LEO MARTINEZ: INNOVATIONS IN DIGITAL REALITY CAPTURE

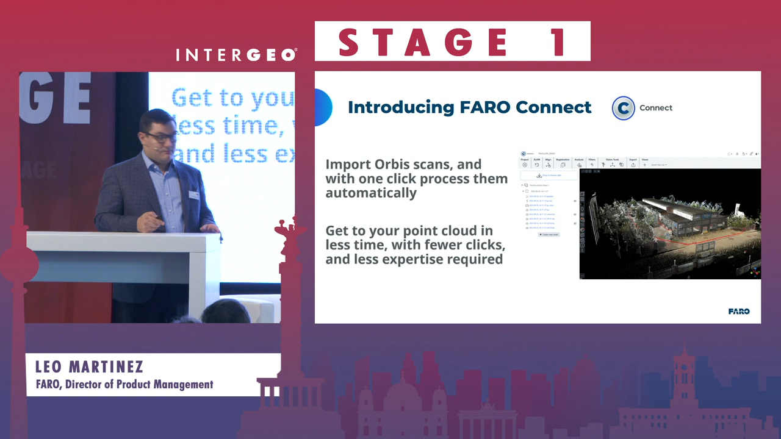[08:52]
And I did not have to spend time at my computer messing with all the details, changing parameters to ensure I get a good result. The GeoSlam and Ferro combination of technologies ensure you get that every time. We've also introduced some major new improvements to Scene.